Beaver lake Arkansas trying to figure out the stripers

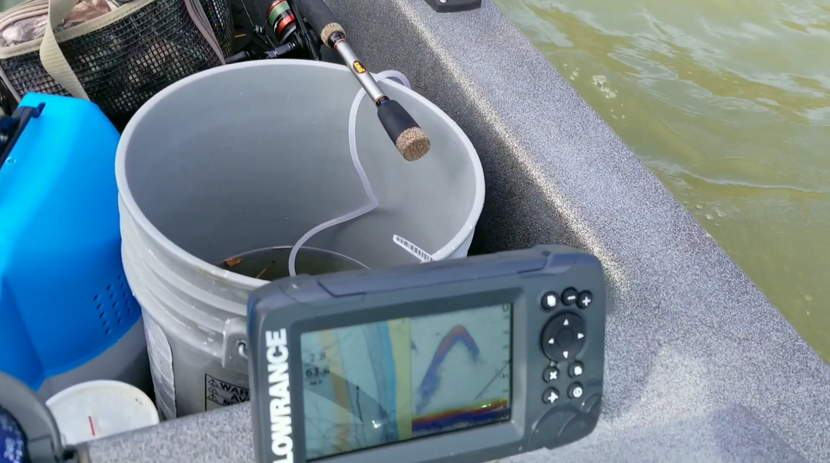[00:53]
screen here big bait balls a
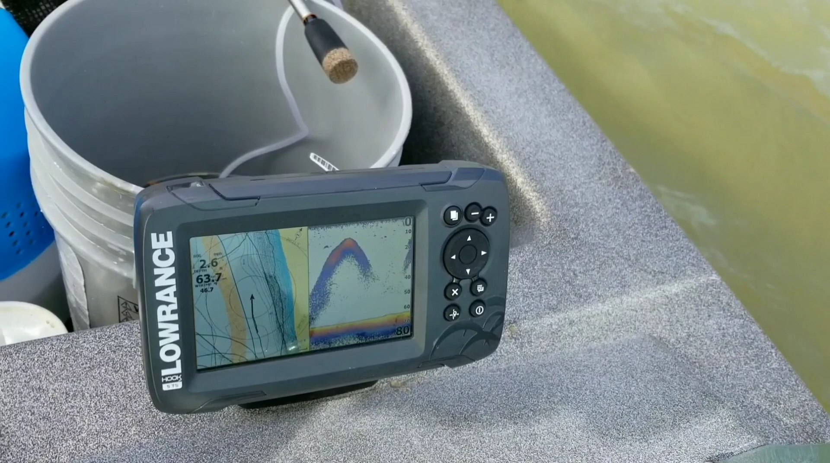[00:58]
few fish around them we ain't hit nothing yet but we're working on it